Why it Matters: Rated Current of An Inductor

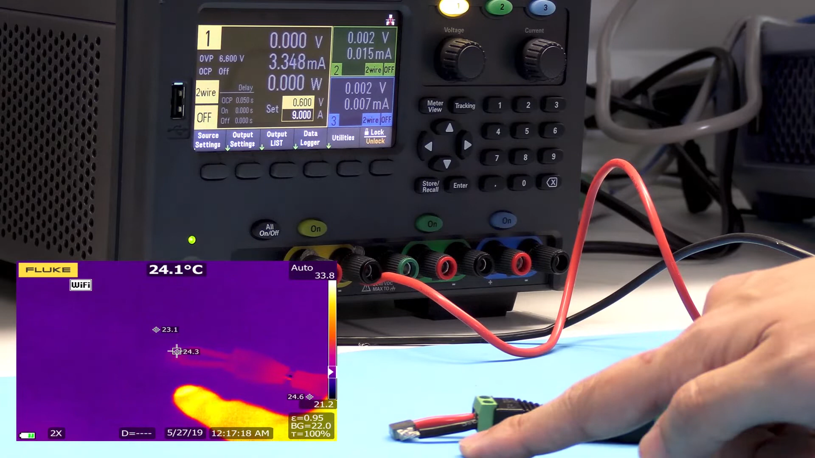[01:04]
On screen: spot 24.1°C
We have our power supply set to closed current mode. So we have a set to that. We make sure that voltage does not have a big factor in the rating of the inductor. So we're going to apply 9 amps to this inductor. This inductor is rated for a RMS current rating of 8.9. So we should see this heat up to 40 degrees Celsius above ambient. So let's switch over to our thermal image and turn on our power supply,
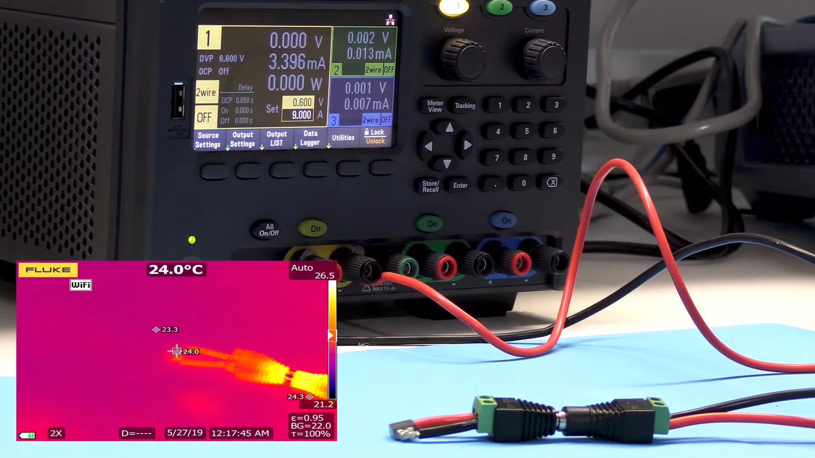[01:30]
On screen: spot 24.0°C
and we can see the inductors slowly or quickly start to heat up.
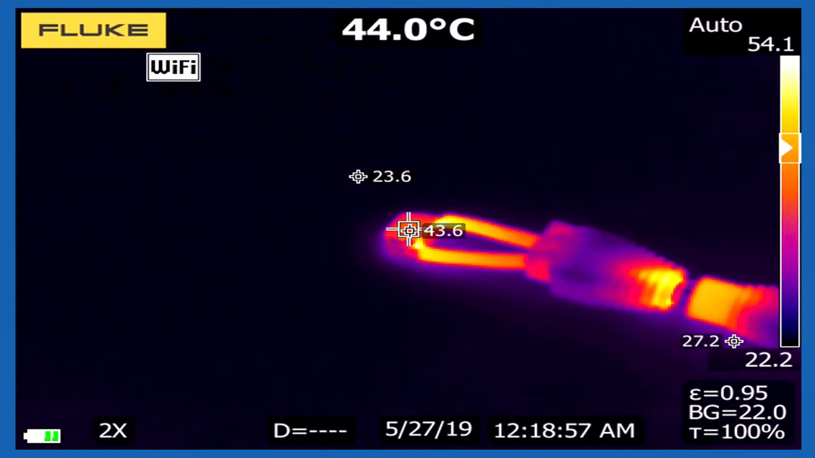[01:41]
On screen: spot 44.0°C
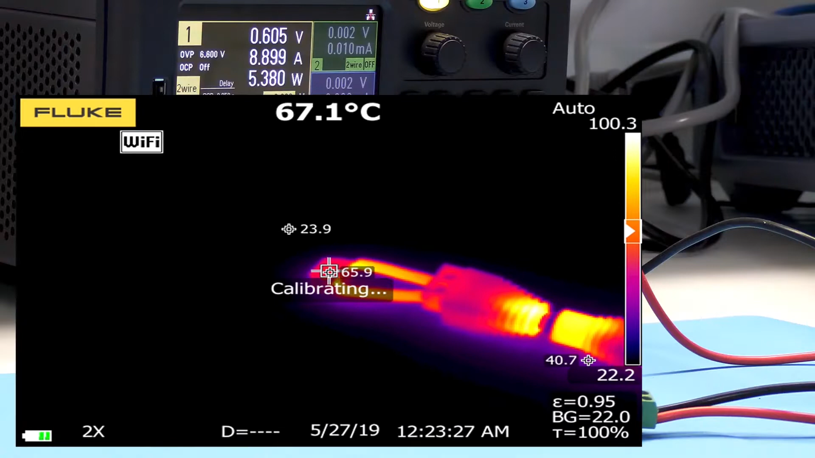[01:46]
All right, so now we can finally see that the inductor temperature has finally stabilized, and you can see that it is roughly 40 degrees Celsius higher than ambient, which you can see as 23.2 degrees, and the inductor is measuring around 64.8 to 66 fluctuating. So we had to change the power supply a little bit. So now it's measuring at 8.9 amps, which is what the rating is.
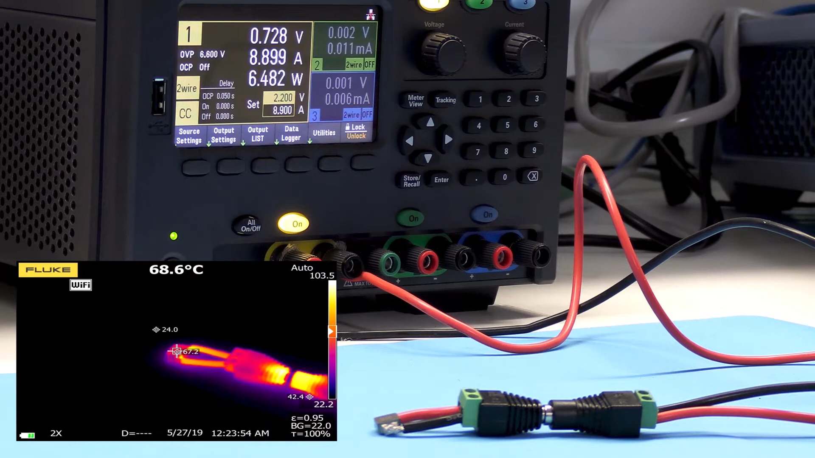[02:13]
On screen: spot 68.6°C
So this kind of shows the correlation between rated current of an inductor and how much current you apply to it. So why does the rated current matter? It tells you how much current the inductor can handle for a given temperature rise due to self-heating.